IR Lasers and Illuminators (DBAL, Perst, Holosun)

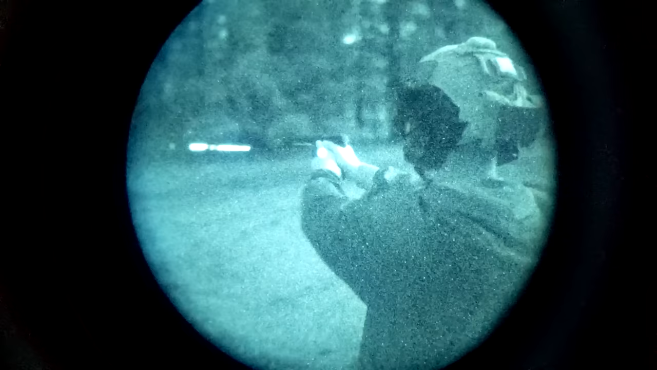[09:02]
four but let's go over what all the different models are first the pursed one is a small standalone ir designator
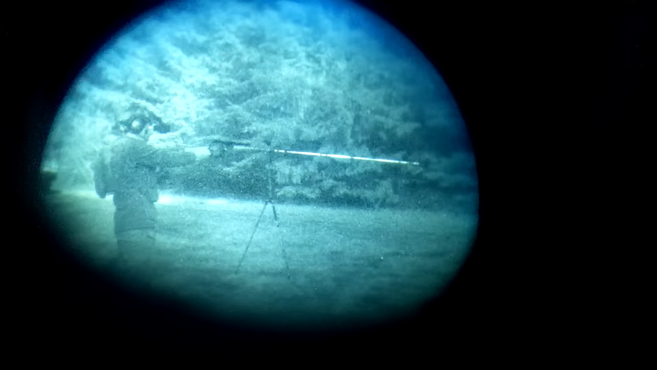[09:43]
there are smaller lower power pistol ir units made by steiner and holosun
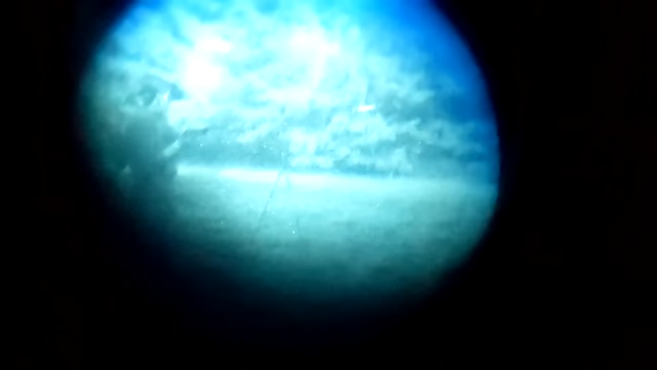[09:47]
but the purse 1 is pretty
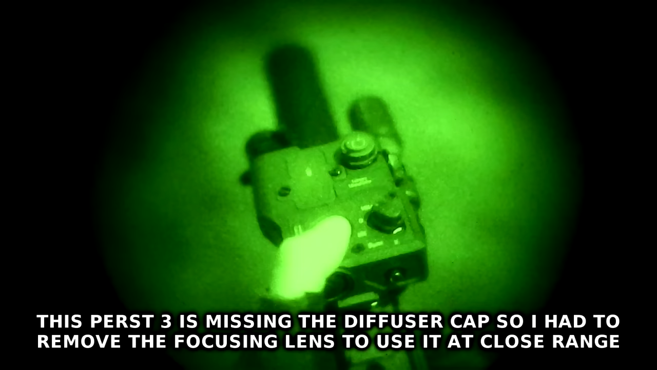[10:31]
was kind of indistinct and they're really big
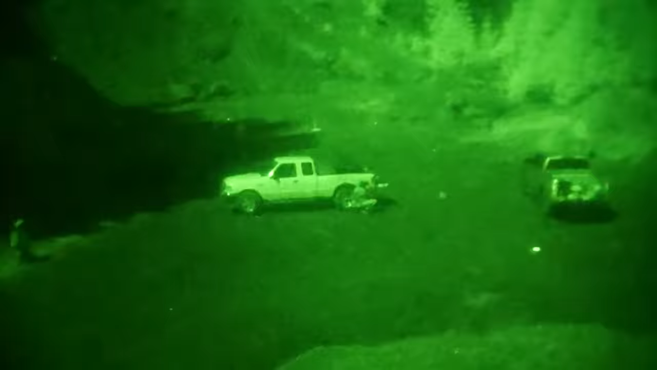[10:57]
tested the tape switch was definitely improved in feel and has an improved quick release connector instead of the
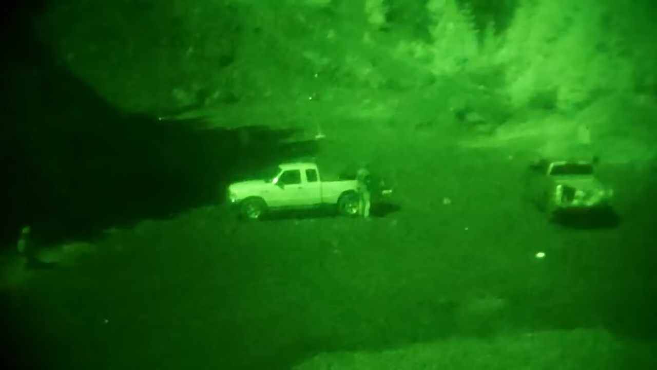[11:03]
screw-in like one on the purse 1 and the old model of the purse 3 in our testing the purse 4 has a
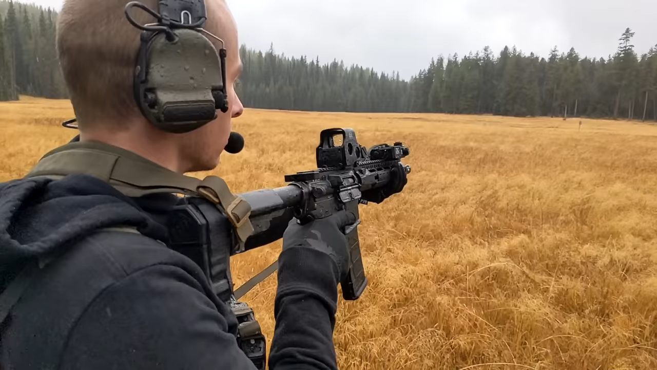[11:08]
more powerful ir laser than the purse 3 with both on max power the 4 was
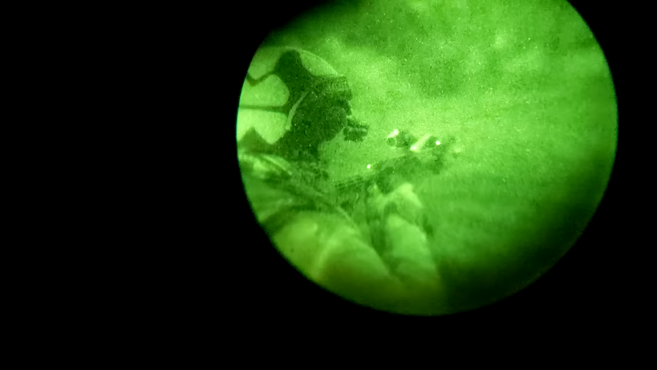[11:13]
definitely more powerful but it has an outrageously dirty beam pattern you get a huge dirty
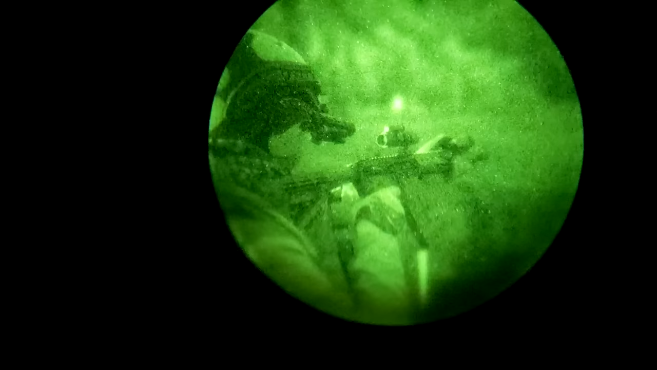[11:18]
halo all around the beam so big and wide that it hits the ground 30 feet in front of
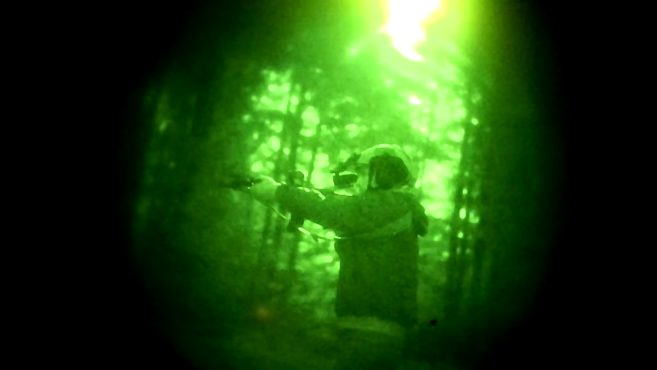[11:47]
double tapping the fire button on the ls321 or the dball i2 puts it into constant on mode
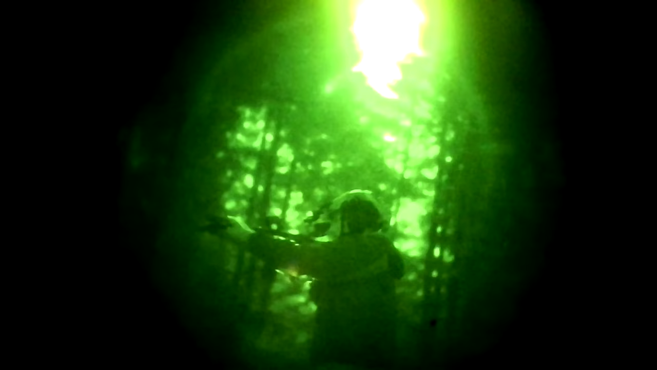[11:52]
which is useful for zeroing but that's about the only time you'll want your laser to stay on okay let's take a look at some side-by-side comparisons up first the dball i2
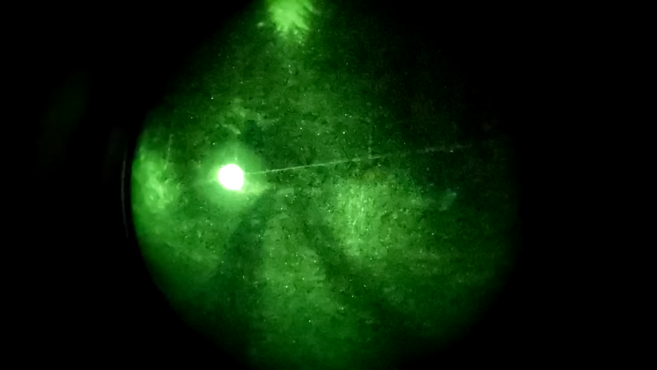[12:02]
versus a combination of a pursed four and the surefire km1e dual mode
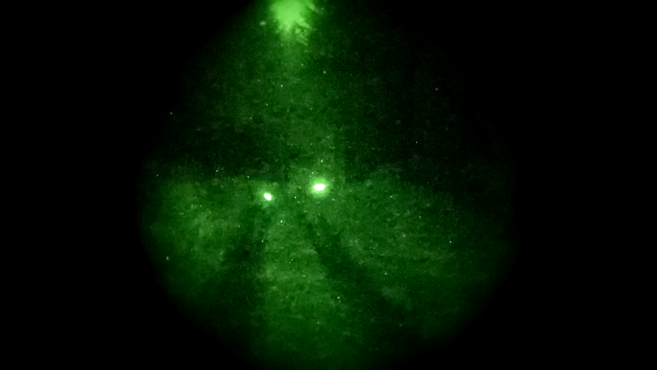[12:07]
head so this is maximum on the dball
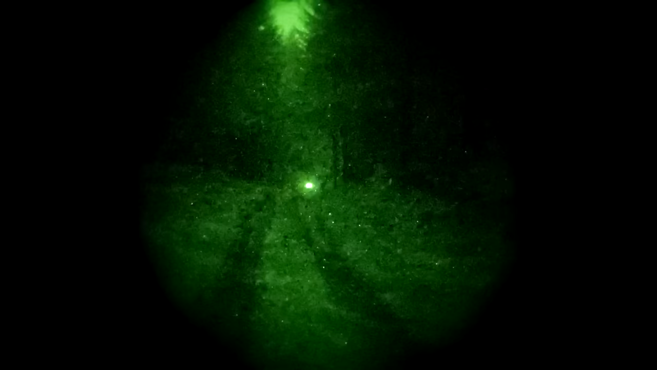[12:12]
and what's the minimum on the purse this is all the way down on the purse so it's a little bit less and then if i so turn yours off the purse all the way up
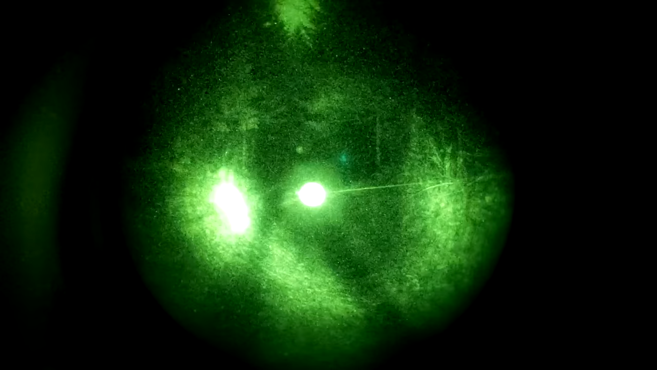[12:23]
holy that is just so impressive and then add in vampire illuminator this is the surefire dual head
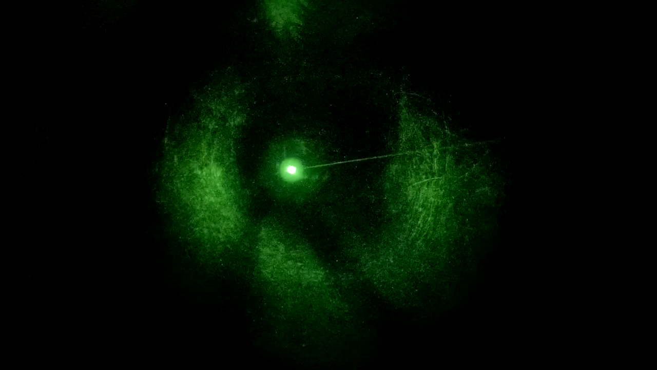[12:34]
here i'll show you this is my high that's what i got that's your illuminator
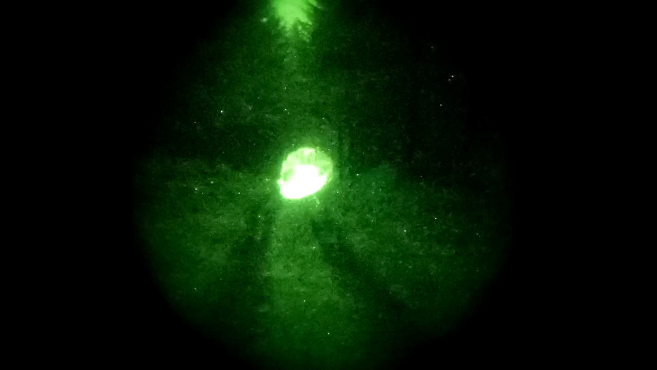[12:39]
high yeah and laser high this was a really dark night in a lot of
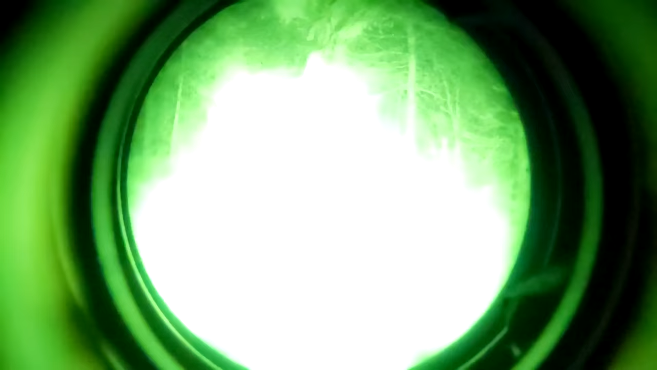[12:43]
heavy tree cover and it makes the
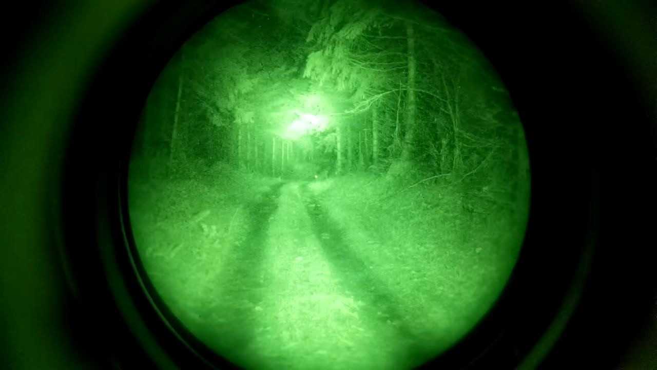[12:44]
pursed four and the vampire
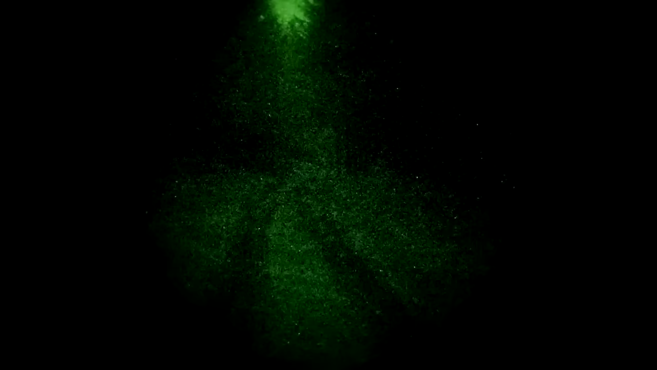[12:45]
light look pretty impressive but all that power wasn't really usable the
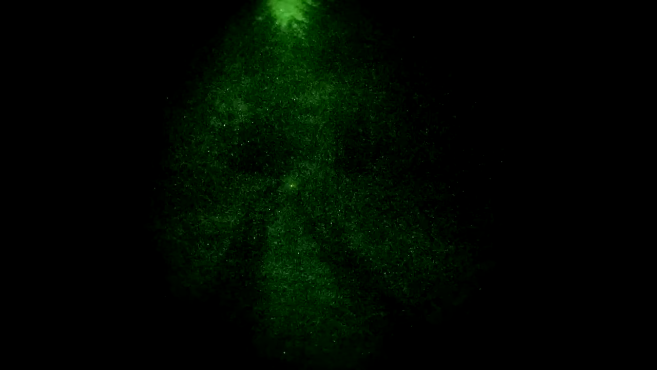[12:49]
laser at higher levels is
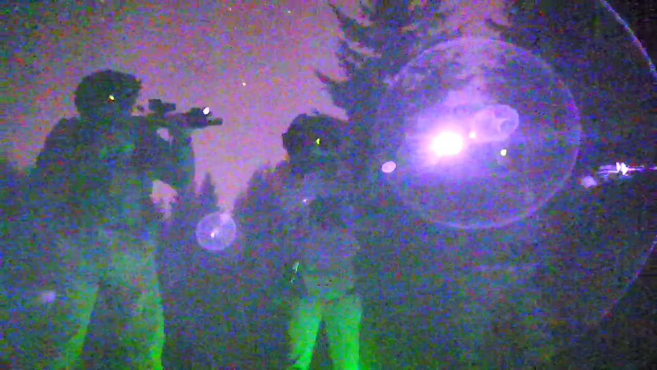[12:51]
insanely dirty and is just too bright for
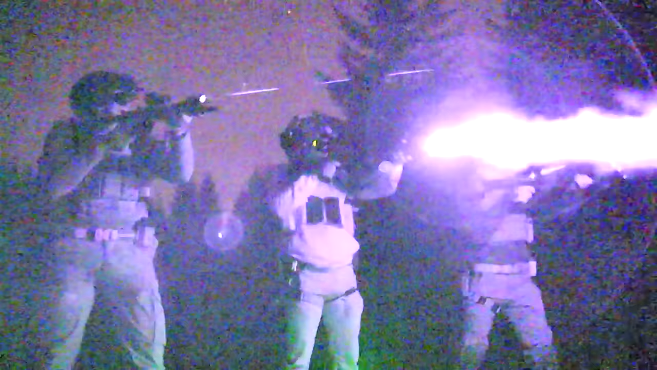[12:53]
close-up work so you drop the brightness down to a usable level and you end up right where the dball is at max power the illuminator doesn't do a great job here either because of the aforementioned problem with overspill
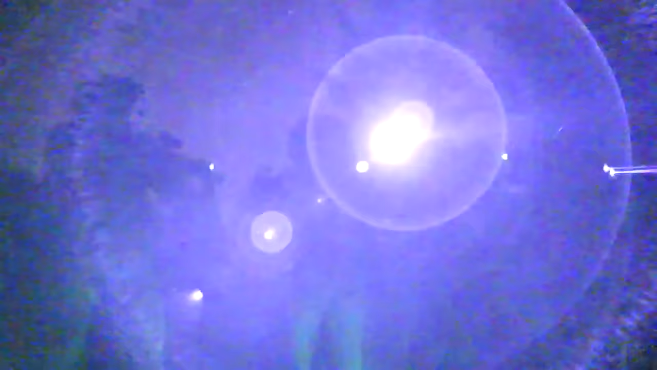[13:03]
and reflection off of your own smoke up next a test of several different lasers pointing at a tree line about 325 to
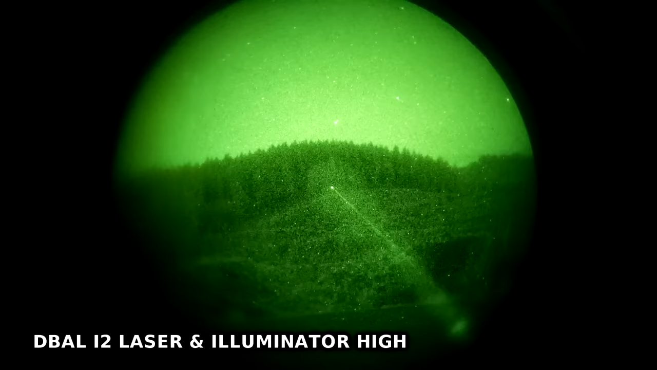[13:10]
350 yards away the hollow sun 117 ir the d ball i2 and the pursed 4 what we see here is that all of these lasers get the job done to 300 yards
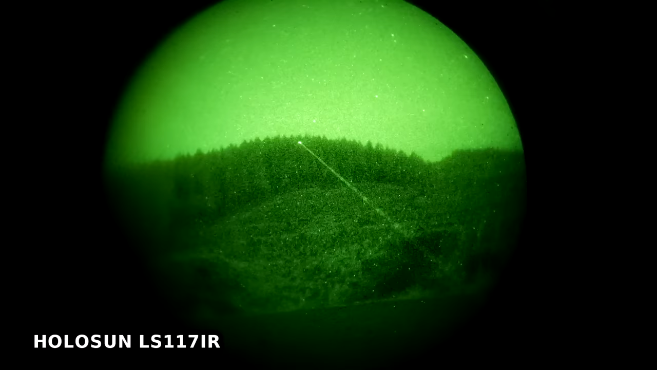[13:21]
the d ball i2 is running at max the 117 ir is fixed brightness and the pursed 4 doesn't
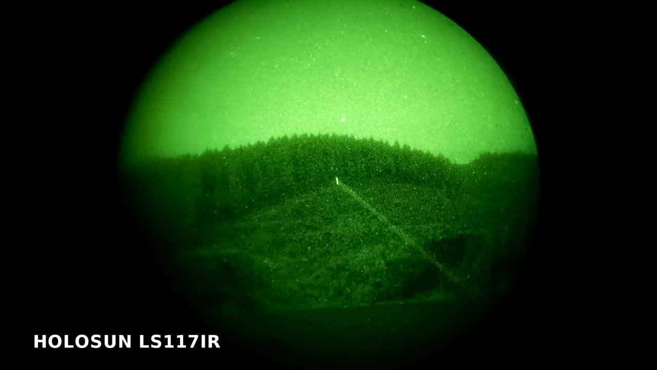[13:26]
need to be cranked up all the way at this distance target id at 300 yards is pretty tough even
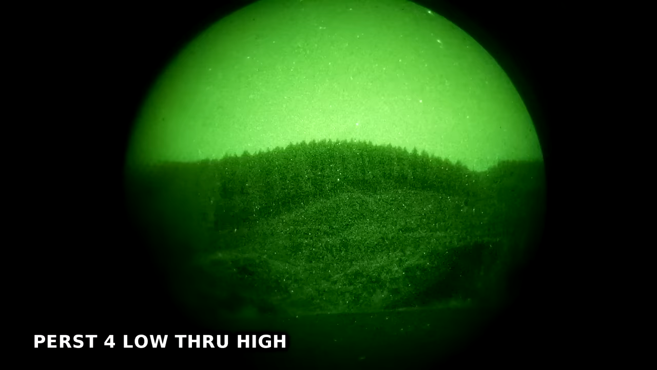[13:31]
with a high resolution nv device engaging at that distance with a laser isn't easy either you're
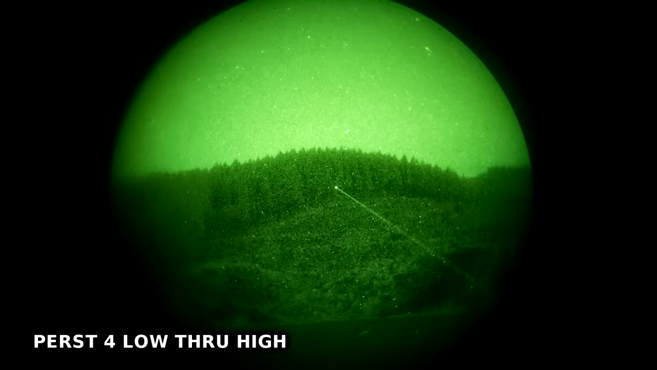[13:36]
not going to be making surgical headshots at 300 yards under night vision could a full power laser